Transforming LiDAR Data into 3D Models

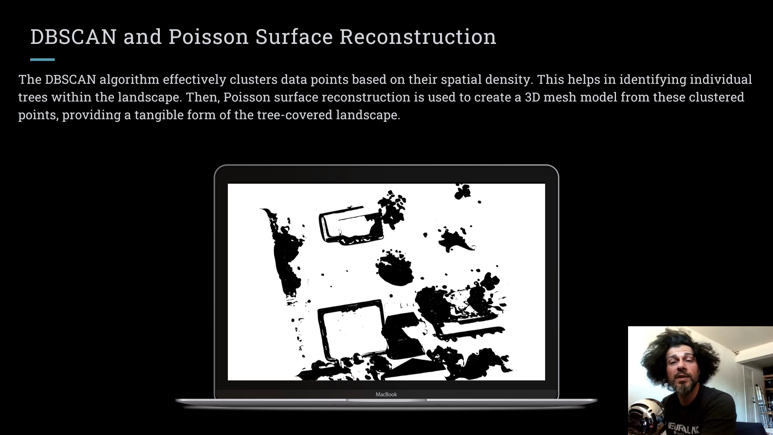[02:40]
Thus, our methodology marries cutting-edge algorithms with the rich complexity of natural landscapes, turning raw data into visual, valuable insights. As demonstrated in the snippet of code, we employ statistical outlier removal and voxel downsampling as key tools for enhancing data quality. These techniques are vital for scrubbing away noise and shrinking the size of the dataset, enabling us to extract meaningful information from data potentially corrupted by drone instability or adverse weather conditions.
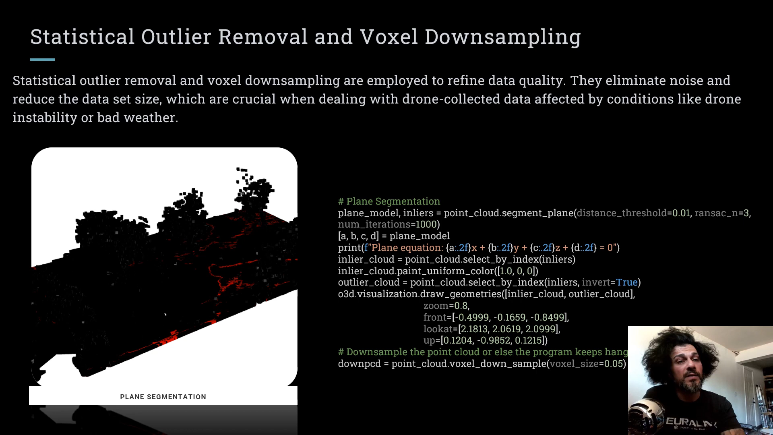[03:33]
This refinement process underscores our commitment to data integrity and the production of reliable and 3D models. Our pipeline truly distinguishes itself with a streamlined approach that transitions effortlessly from the initial ingestion of raw drone data to the final output of a noise-reduced, tangible 3D mesh model. By weaving together all of these intricate processes into a single coherent workflow, we deliver an all-encompassing solution for 3D point cloud data processing.
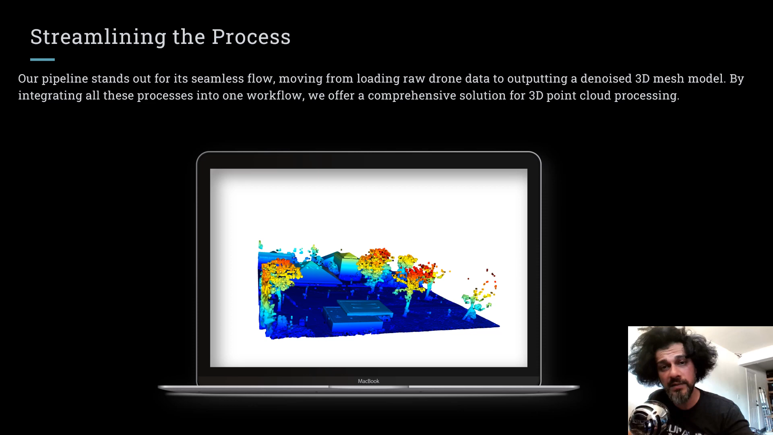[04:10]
In essence, our pipeline serves as a one-stop shop for efficient and effective transformation of raw data into a usable 3D model. While our current pipeline provides a robust method for processing 3D point cloud data, the need for further validation remains essential. We propose conducting comparative studies with other existing methodologies. This would not only serve to confirm the effectiveness of our pipeline, but could also uncover areas for improvement. This would ensure that we remain at the cutting edge of this technology.
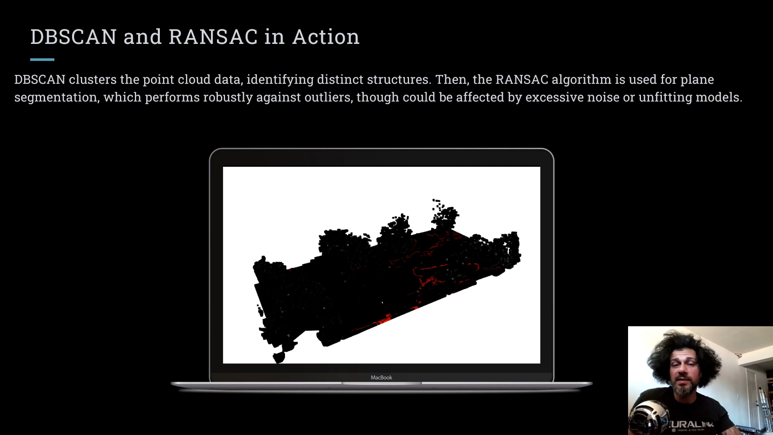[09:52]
which further refines the organization of the data. While RANSAC effectively handles outliers, challenges can arise from high levels of noise or incorrect model assumptions. Nonetheless, these techniques help transform a chaotic cloud of points into a neatly organized structure. In the culmination of our pipeline, we deploy the Poisson surface reconstruction algorithm. This sophisticated tool bridges the gap between individual points, creating a unified three-dimensional surface akin to draping a cloth over a series of posts. The result is a richly detailed, fully integrated 3D mesh model.
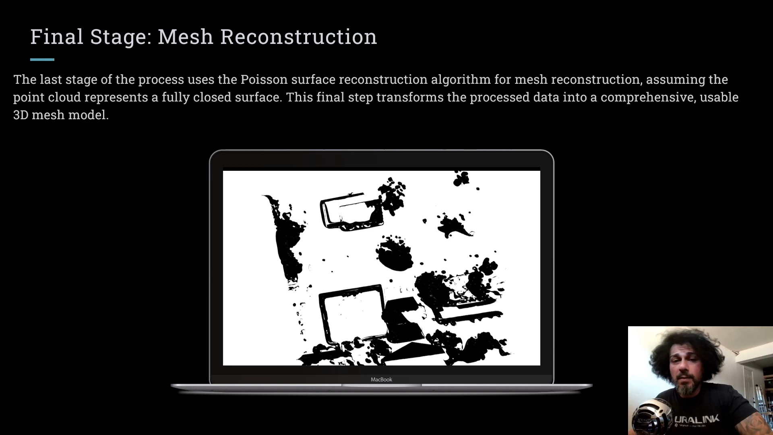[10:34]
The final transformation transforms our previously scattered point cloud data into intelligible and usable form, providing a tangible representation of our captured landscape. In conclusion, our Python-based pipeline offers an integrated solution to transform drone-collected LiDAR data into usable 3D mesh models marking a substantial achievement in the field of forestry and landscape mapping. Future enhancements are also envisioned to improve its versatility and adaptability.